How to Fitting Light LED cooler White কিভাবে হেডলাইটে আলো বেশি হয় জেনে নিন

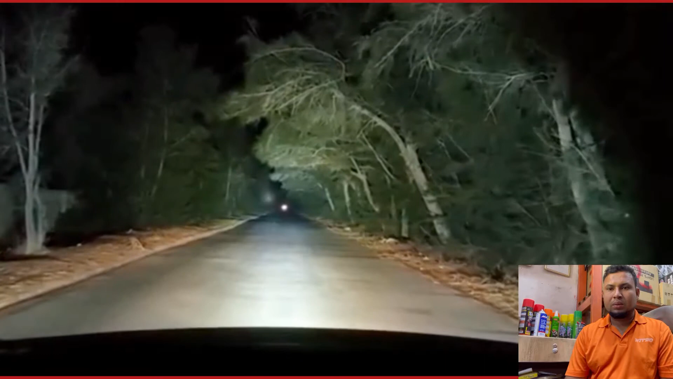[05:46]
তো আমরা রাত্রেবেলা দেখতেছি মাশাল্লাহ অনেক আলো, একদম রাস্তা ক্লিয়ার মতো দেওয়া যায়। আসসালামু আলাইকুম ওয়া রাহমাতুল্লাহি ওয়া বারাকাতুহু।